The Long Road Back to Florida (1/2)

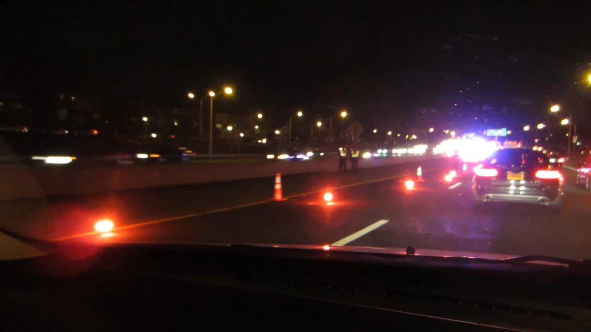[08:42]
Flare gun. Wonder what the fuck even. Yeah, this looks like it's happened. A shitstorm of cops. It doesn't look like anything. Oh, here we are. A car. Major accident or what? No, that's a cop car. So I don't know what the fuck this is. No, I mean like, this like no, Chevrolet, no, right? No here. Idea. Yeah, maybe. Is that a cop car too, right there? It might be. It looks like it, you know. Huh. Weird. Weird, dude. What the fuck is going on back there?
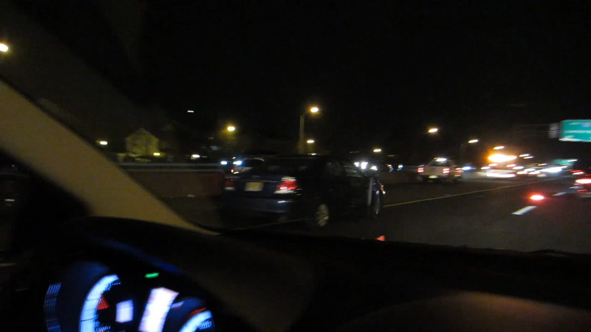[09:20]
Yeah, maybe. Dead people, whatever. Oh, the windshield's all cracked. Sweet.